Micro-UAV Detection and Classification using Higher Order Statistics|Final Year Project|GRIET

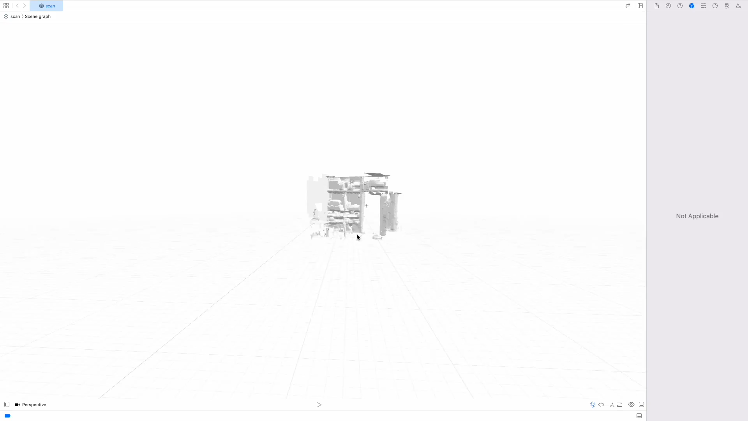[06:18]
This so happens to be called so because we just plot the different
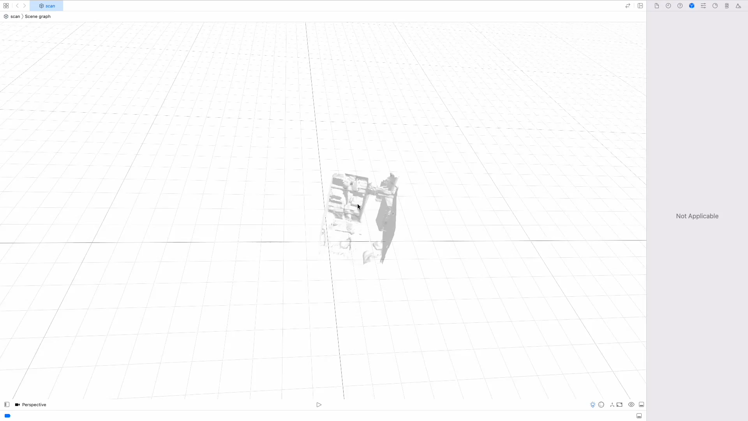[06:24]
depth points onto a graph three dimensional graph which
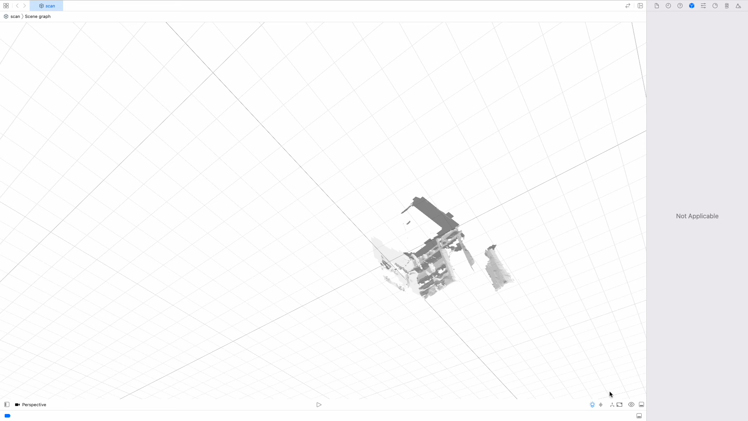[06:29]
which has been aligned using the IMU and so run and understand what's going on.
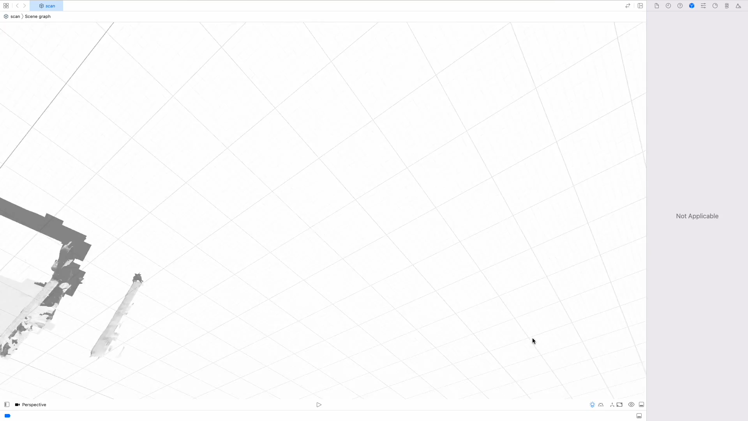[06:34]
Technically this is called an object file and which can be exported into
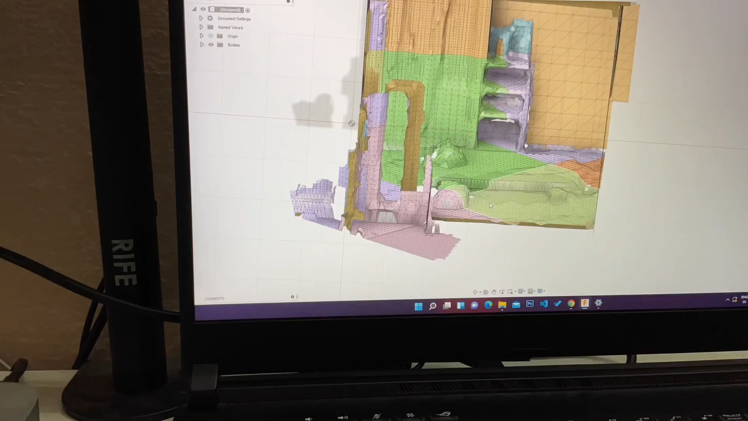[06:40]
third party apps like fusion 360 which is being shown on the display. The results and the results and real time snapshots of
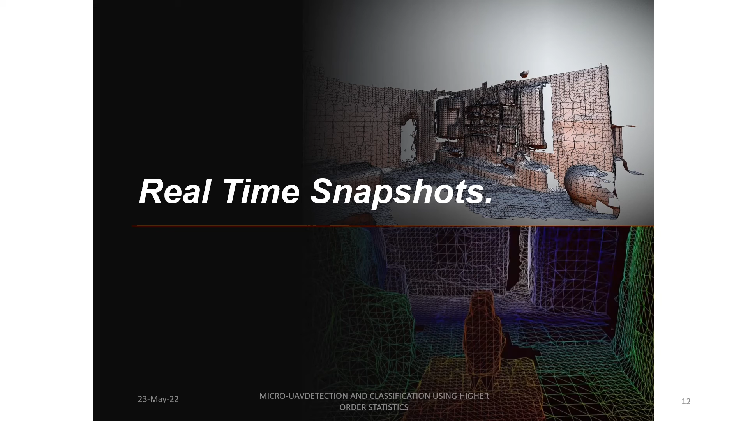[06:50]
the project are being shown on this on the display starting now.
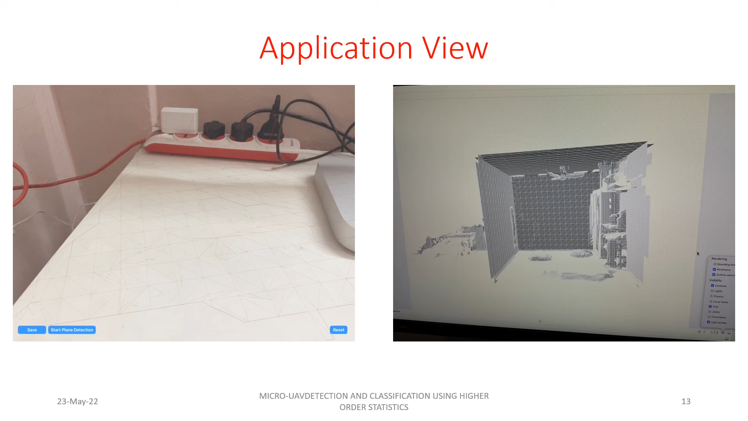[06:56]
This is the general display the application view of that and this is this is my room where I started the first iteration.
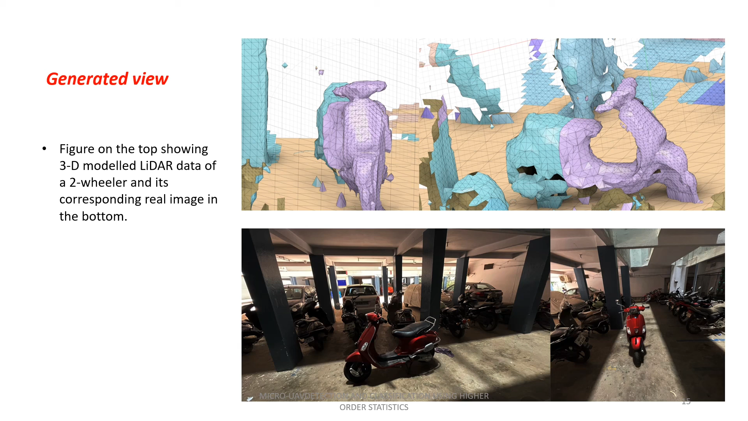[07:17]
errors because our device is not so high precision.